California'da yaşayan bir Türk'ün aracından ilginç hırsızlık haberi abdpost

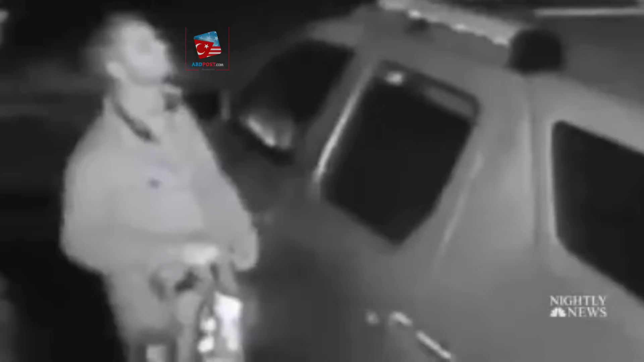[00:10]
In Seattle, another suspect holding his backpack close to the car door, and boom, he's in, and it's happening across the country.